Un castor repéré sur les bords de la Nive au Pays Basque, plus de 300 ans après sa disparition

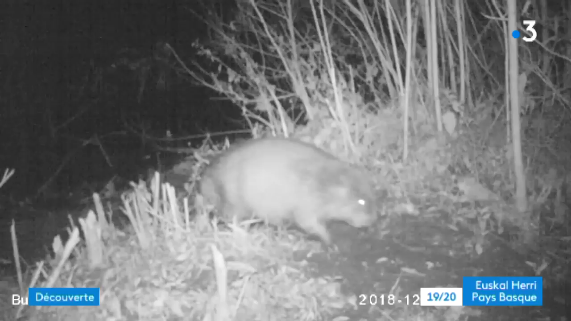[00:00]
Une apparition inédite depuis plus de trois siècles. Un castor en plein chantier, filmé sur les berges de la Nive à Ustaritz. Ces images ne laissent aucun doute. Le plus marquant c'est sa queue plate qui fait 13 à 16 cm et qui est reconnaissable.